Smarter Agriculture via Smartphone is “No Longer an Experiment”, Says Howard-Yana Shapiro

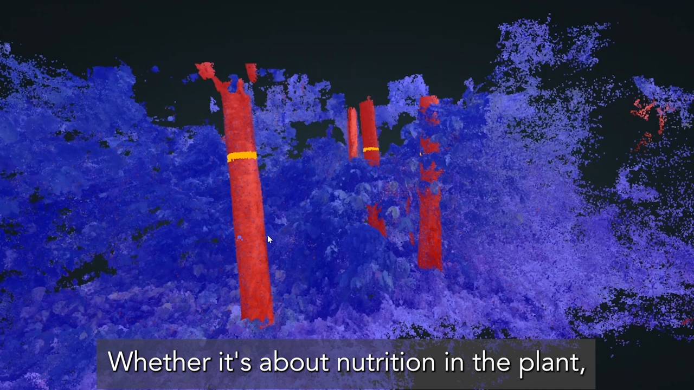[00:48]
Whether it's about nutrition in the plant, whether it's about disease on the leaf, whether it's about yield,
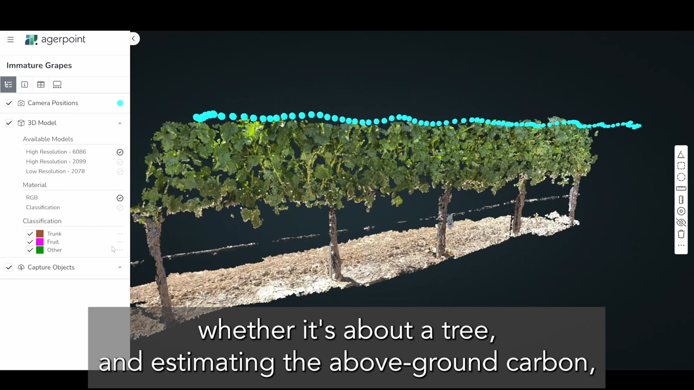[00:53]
whether it's about a tree and estimating the above-ground carbon,